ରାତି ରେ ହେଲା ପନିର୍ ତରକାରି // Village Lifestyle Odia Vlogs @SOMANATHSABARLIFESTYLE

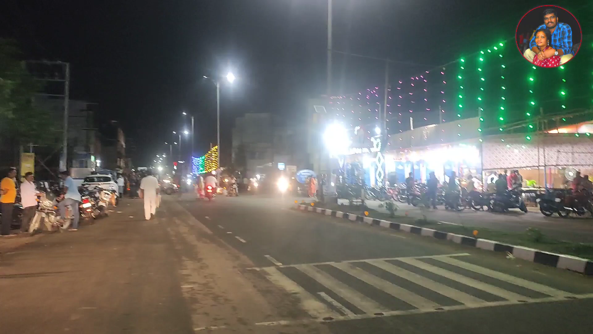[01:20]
ତ ମ୍ୟାଡ଼ାମ୍ ଆଙ୍କେ ଯାଇଛନ୍ତି ମନ୍ଦିର ଭିତରକୁ ଦେଖିବା, ସେତିକି ଭିତରେ ଚାଲନ୍ତୁ।
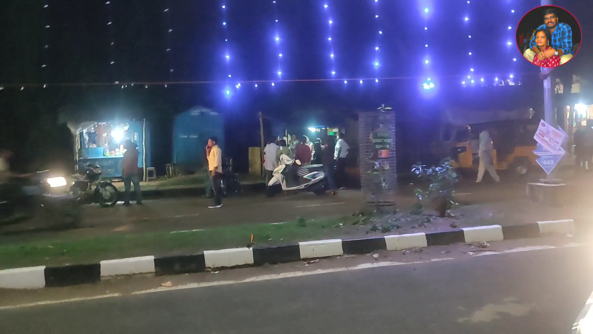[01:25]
ଏଇଠି ଗୋଟେ ପକୁଡ଼ି ଦୋକାନଟା ଅଛି, ଦେଖିପାରୁଥିବେ ନା, ସେଇଠି ଯାଇ କ'ଣ ଟିକେ କିଣିବା ଖାଇବା, ଚାଲନ୍ତୁ।